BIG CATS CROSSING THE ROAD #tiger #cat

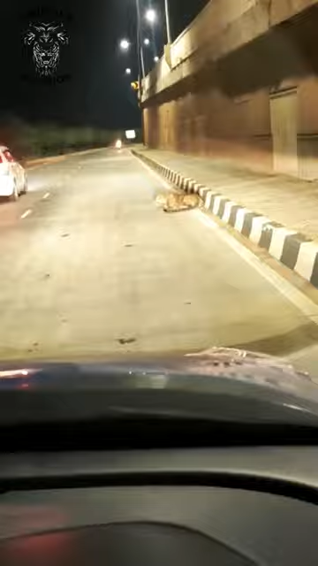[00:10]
In fact, this animal is often seen staying in the middle of the road.